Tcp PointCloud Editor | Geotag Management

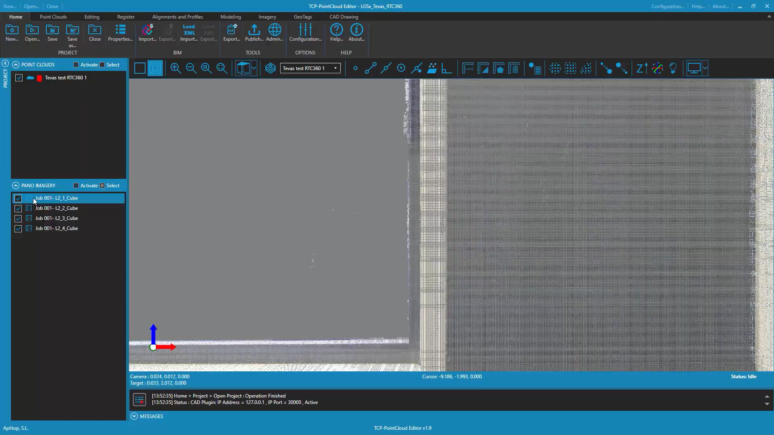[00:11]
application allows you to include geotags in your projects
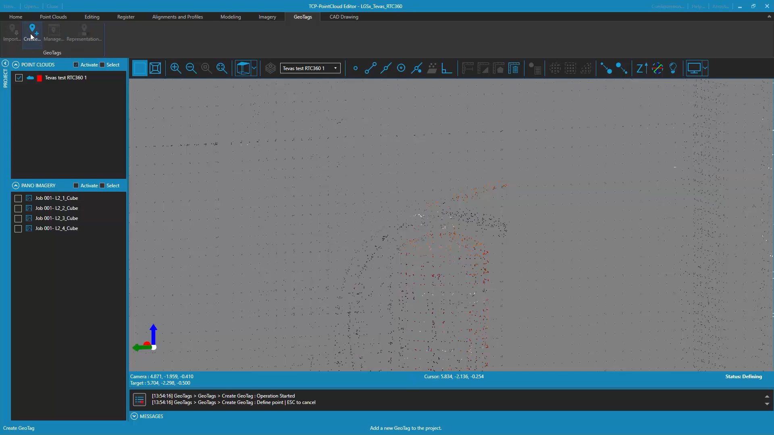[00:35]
button in the geotags tab when designating an insertion point in the 3d viewer the geotag creation
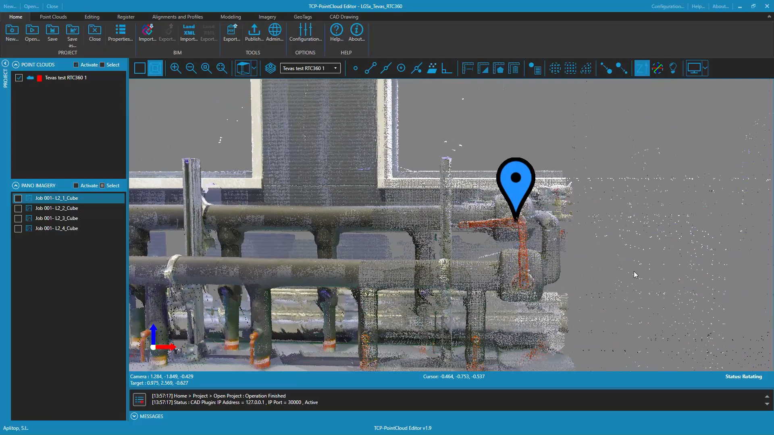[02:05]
you can manage geotags individually by clicking on the edit button displayed when you click on the geotag in question.
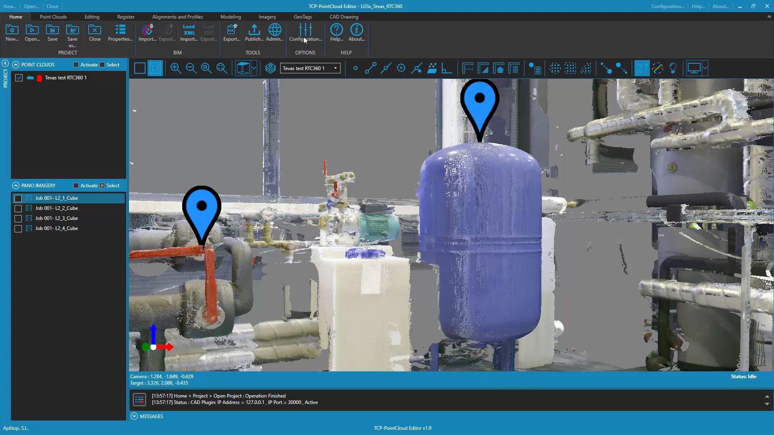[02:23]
You can also manage geotags through the geotag management dialog that is displayed by clicking on the manage button in the geotags tab.
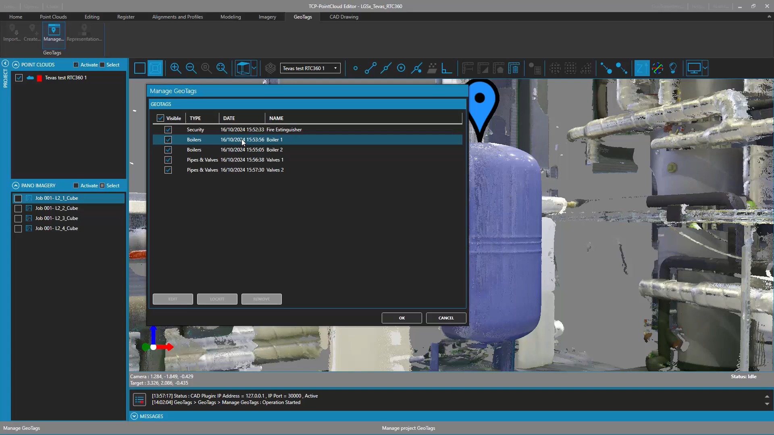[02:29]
Through this dialog, the user can edit, locate or delete the desired geotags.